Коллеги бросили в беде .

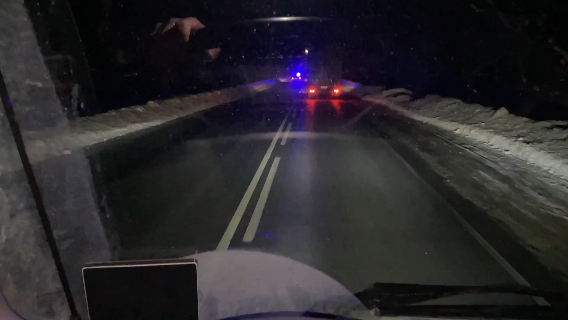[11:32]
Поездники проехали, а мы опять становимся. Да, на Челябинск. Сумка бежит на Челябинск. ДТП. Не спешим. ДТП. Не спешим. Тормозим. Останавливаетесь. Ну, что-то серьезное там? Надолго, интересно, нет?
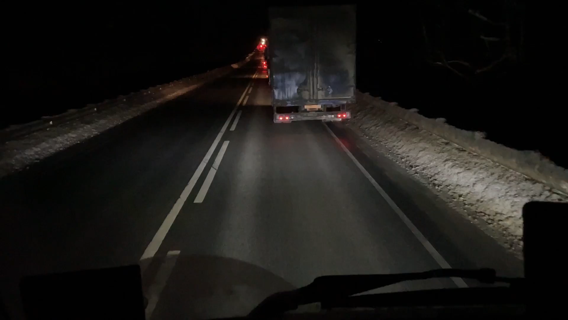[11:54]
Кто знает, но вон встречка видно, тоже стоит. Эх, везет мне сегодня. Что там, чайник-то ставить можно, что ли? Перед Новым годом ехали здесь ДТП, сейчас опять. Ставьте, пацаны, чайники, все можно ставить. Пельмени еще варить. Так, нахуй останавливался, блядь, чай попить.